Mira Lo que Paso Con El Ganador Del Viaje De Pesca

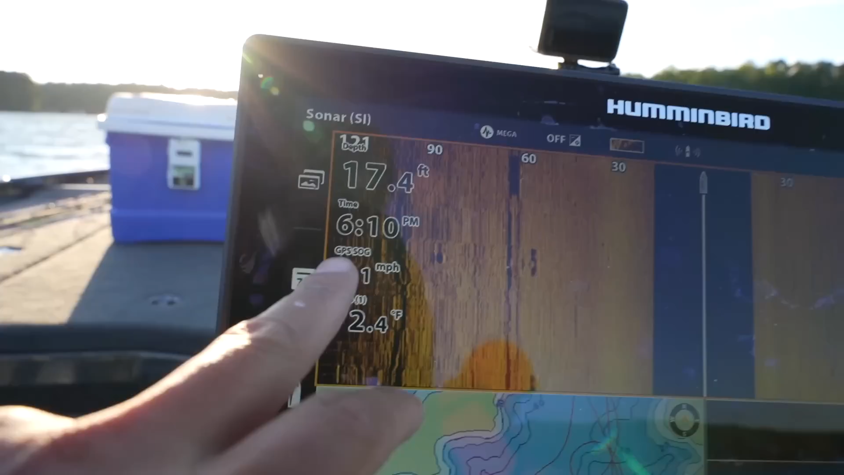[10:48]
On screen: depth 17.4 ft
llevamos aquí desde las 8:30 de la mañana y son las 6:10 de la tarde.
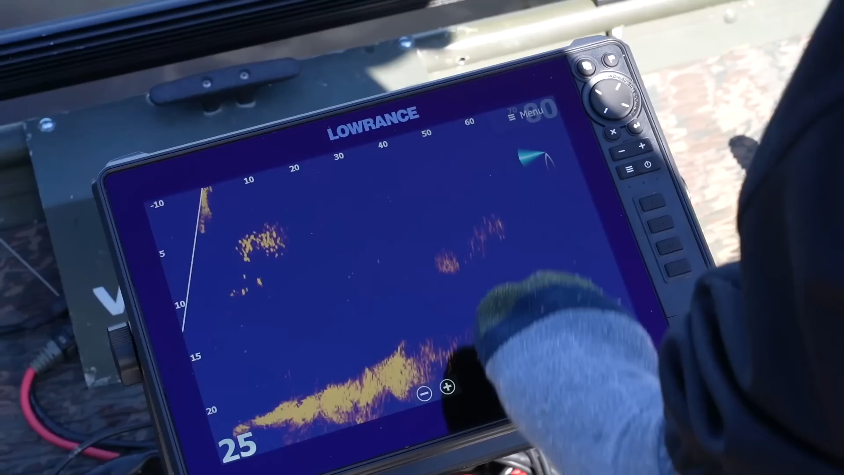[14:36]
Ellas andan comiendo ahí la carnada. Entonces no me tengo que mover tan lejos. Así como aquí. Ahí tenemos un, dos.
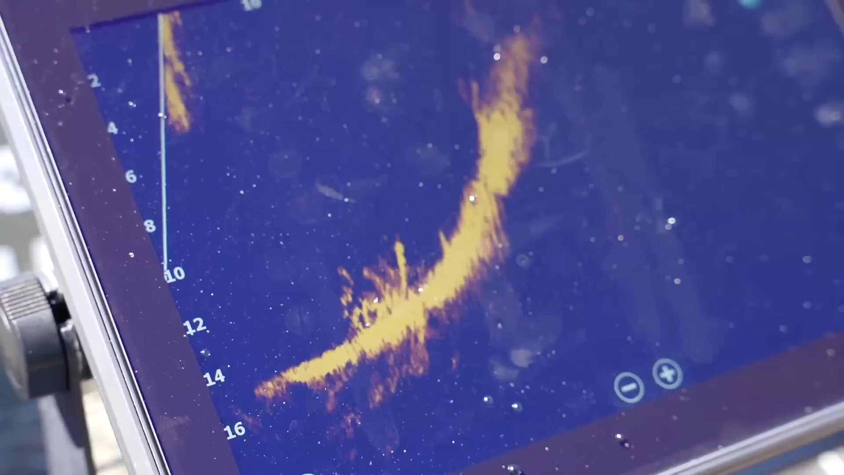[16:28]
Mira, ahí va para arriba otra vez.